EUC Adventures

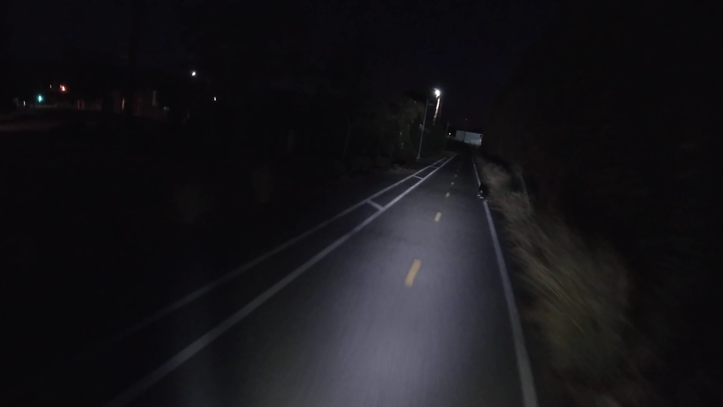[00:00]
that person right there. I'm glad I didn't hit that cat, that was close. Glad I wasn't going faster. Okay, what else? So, yeah, better skills is important, right? I'm gonna do my practicing right now. My carbon practicing. Oh, I forgot I'm recording sound on the GoPro now, and I don't even know if you can hear my voice.